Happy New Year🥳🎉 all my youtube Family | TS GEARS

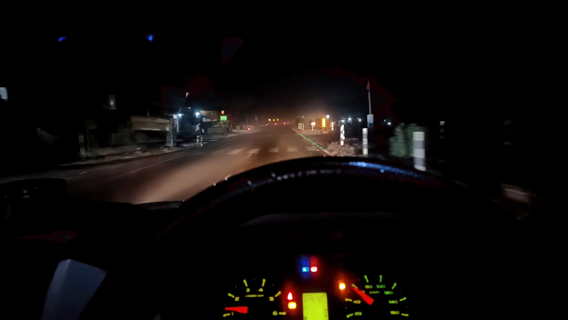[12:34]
5 किलो मेटर गुपाल गंज और वहां से 35 घर मतलब 40 किलो मेटर अभी मुझे और क्लॉक करने है अभी सीन यही है आगे देखते हैं क्या होता है लीजिए
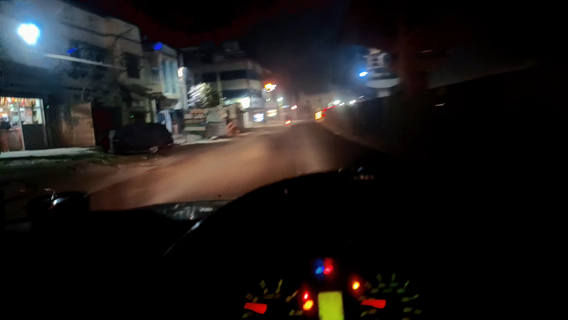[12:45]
फाइनली साड़े छे या साथ बजने आए और मैं अभी पहुंचा हूं गुपाल